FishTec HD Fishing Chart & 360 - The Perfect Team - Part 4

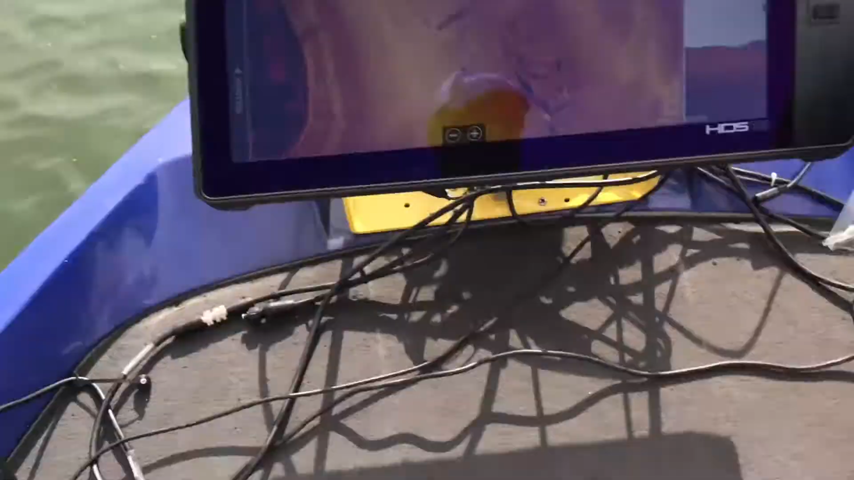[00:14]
seeing stuff on your 360 like that there's obviously two big rocks just about to come underneath the boat now you want to fish that
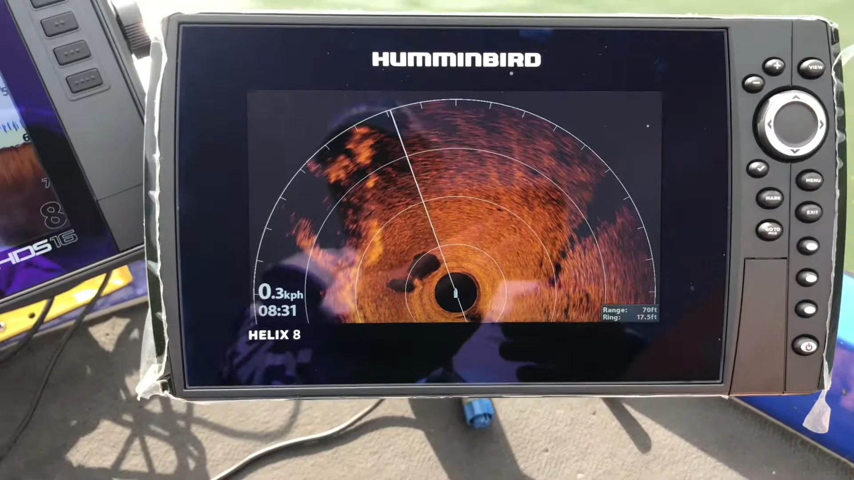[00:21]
that type of thing and you keep on going and you might keep heading off
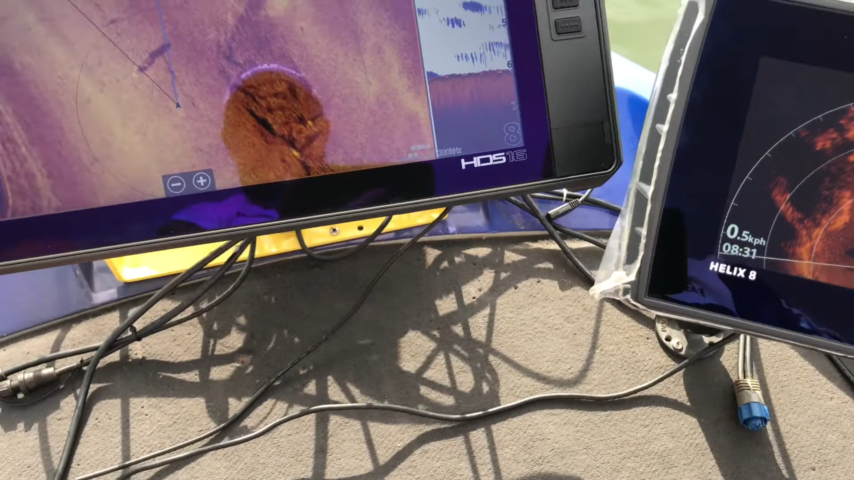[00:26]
in this direction and not see anything but if you look at your at your chart
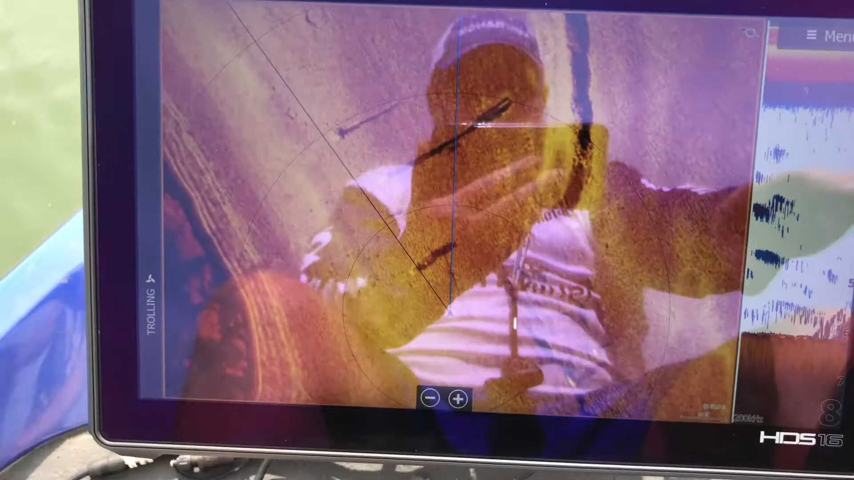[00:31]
and now you zoom out can
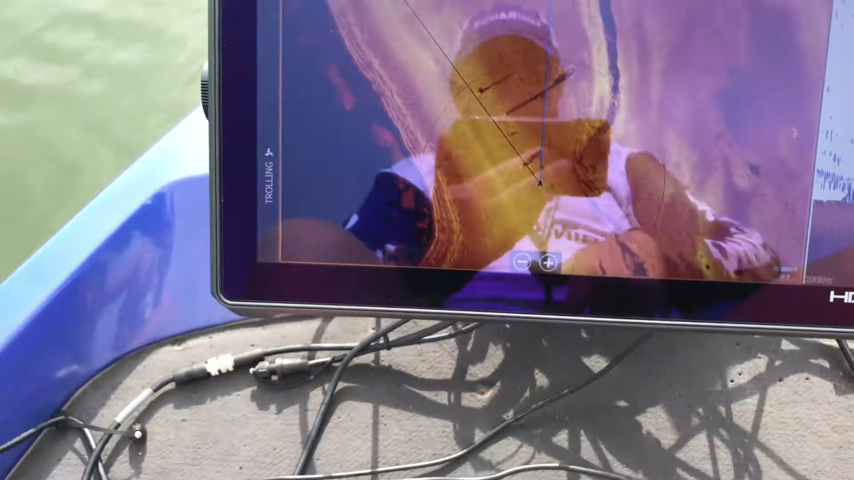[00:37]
you see there's some really interesting stuff going on there let's take a screenshot of that
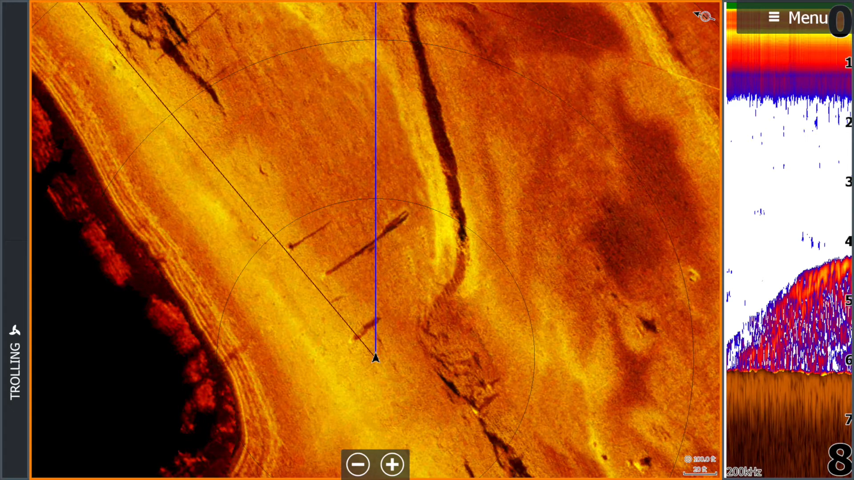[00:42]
and what we're going to do now is we're going to follow that let's follow that bank out a bit and see what what happens
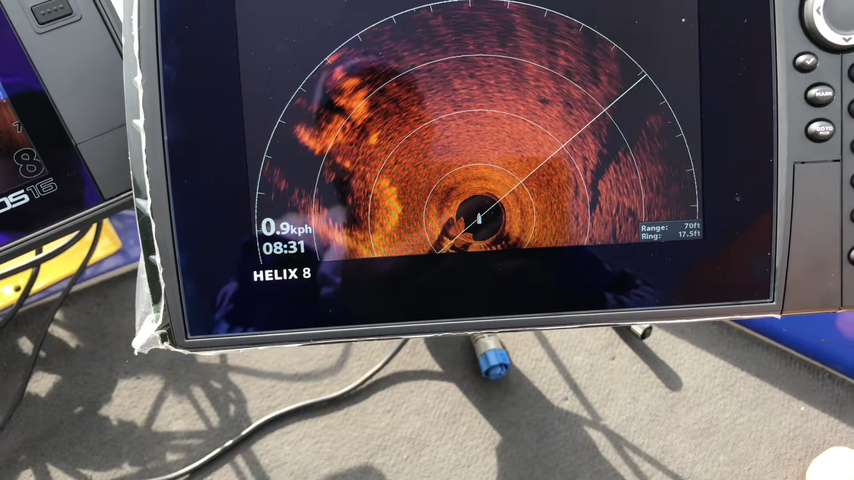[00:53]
what i'm what i'm trying to emphasize here these two things work together
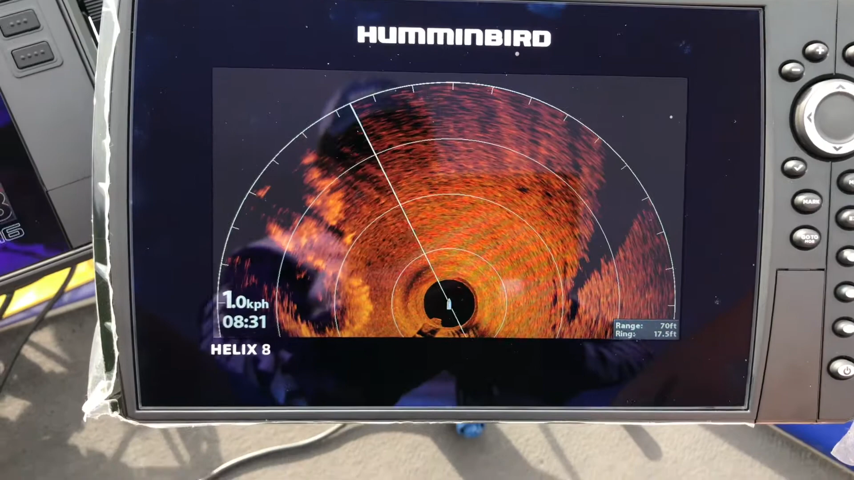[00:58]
On screen: speed 1.0 km/h
they are fantastic tools to work together one is a live radar
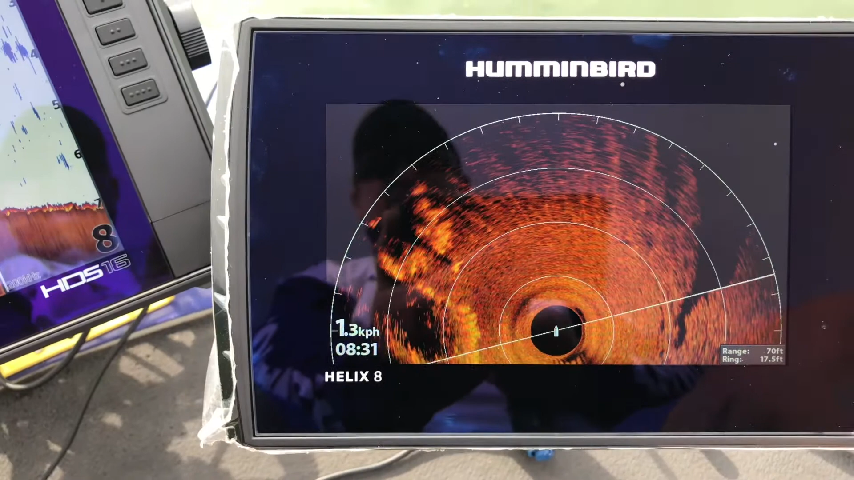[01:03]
On screen: speed 1.3 km/h
type of deal which i think has tremendous value especially
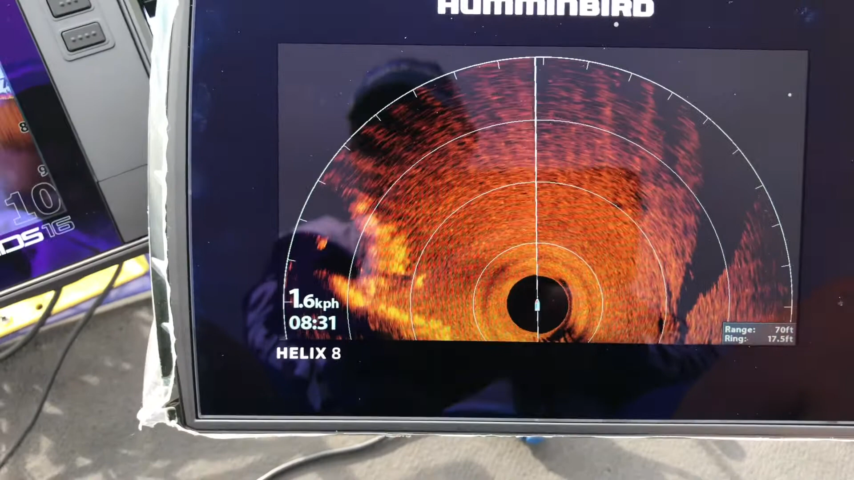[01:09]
On screen: speed 1.6 km/h
since i've got these settings and i've got this thing sorted out like this it's actually extremely easy
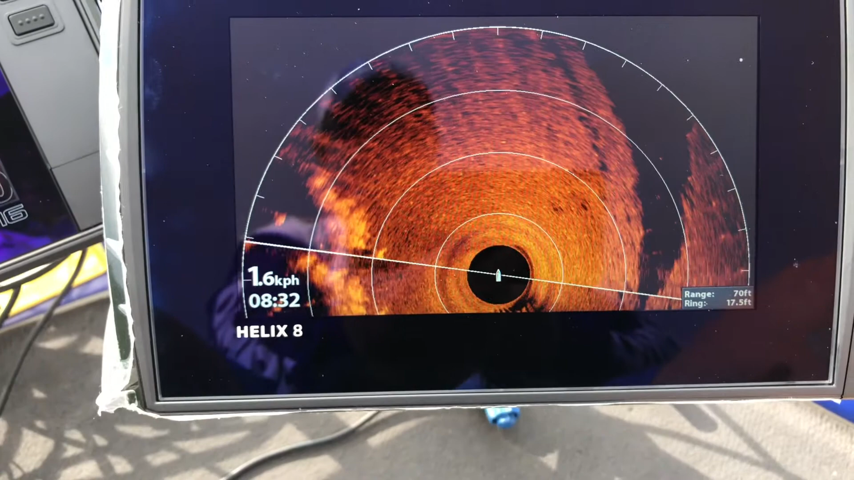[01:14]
On screen: speed 1.6 km/h
guys um it is my fault all along was actually a faulty
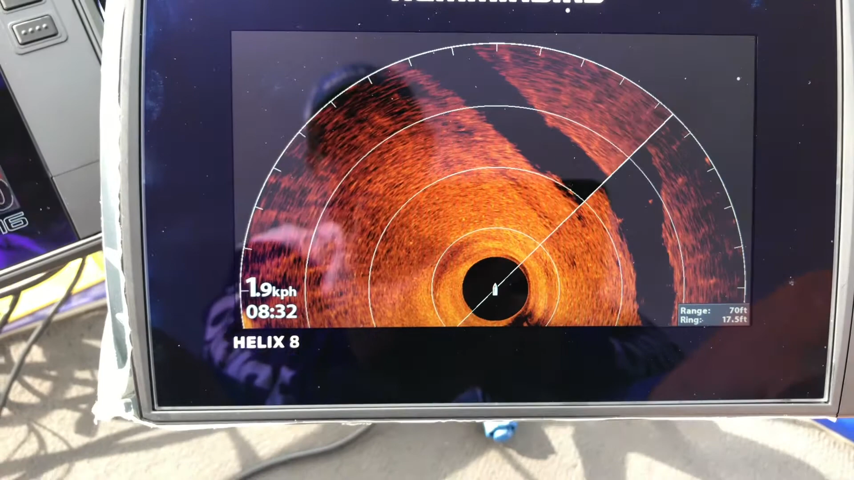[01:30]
video but but look at this now can you see how nice you can see that actual ledge there's that ledge there
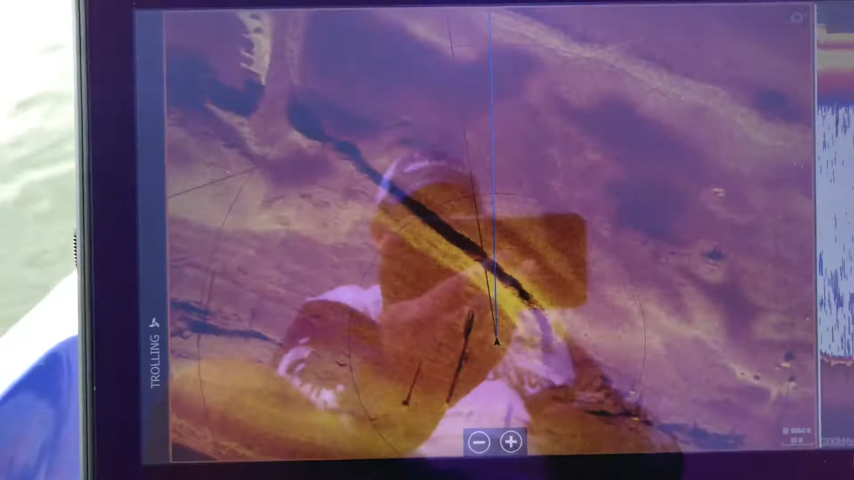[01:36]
now what i'm trying to point out is
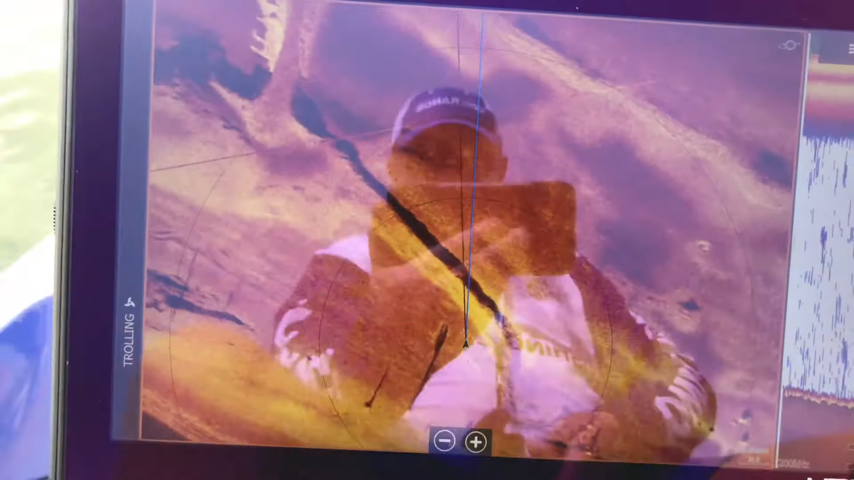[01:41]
can you see that ledge coming into play there i'm going to take a screenshot